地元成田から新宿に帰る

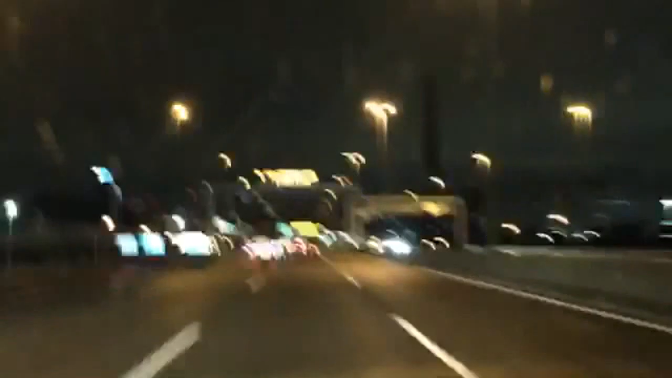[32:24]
ちょっとね伝わりづらいんだけど画質が悪くてごめんねなんかもう俺の視界にはビル群であのビルのあのヘリコプターの赤ランプがすごいの全然違うわ
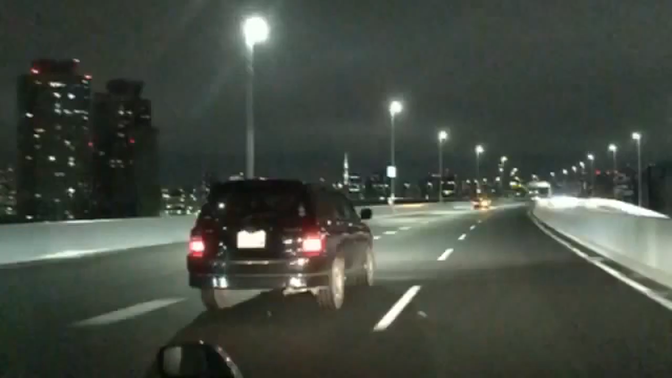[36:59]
首都高です夜の東京はすごいこと言われてます
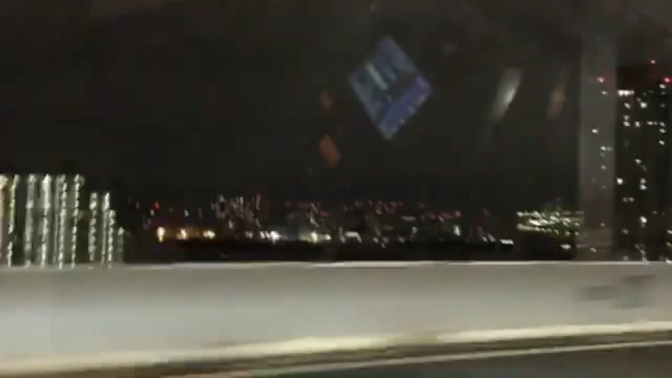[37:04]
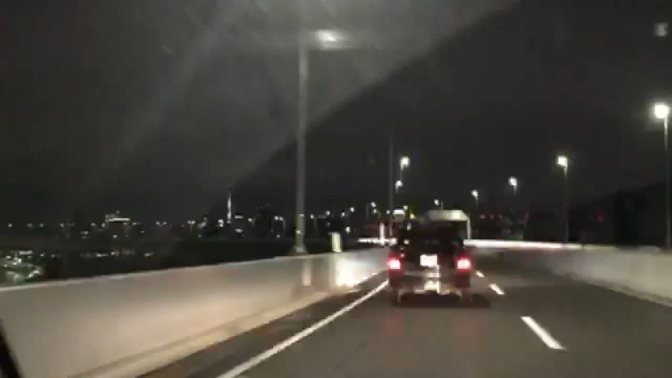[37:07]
首都高車載配信とか絶対いいよねー
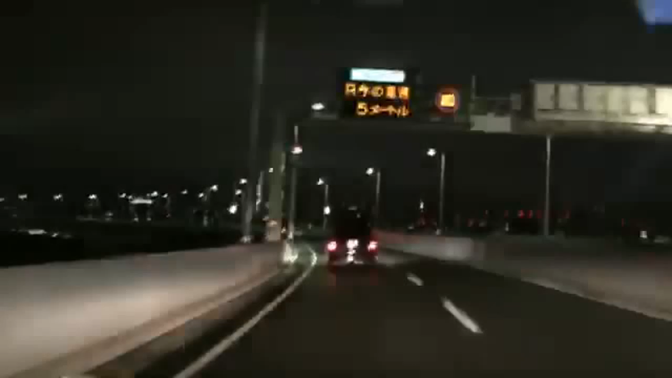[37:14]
こっからがすごいねーこっからビルの間をくぐり抜けてくんですよみんなビルの間をこう首都高がくぐり抜けてくんだけど光もうねーなんつうんだろうアトラクションだよこれあー来た来た来た来た来たコメント返ってきたもうちょっと早い時間だとねきれいになってきますねー夜の8時とかねこんばんは皆さんロマンティックだよ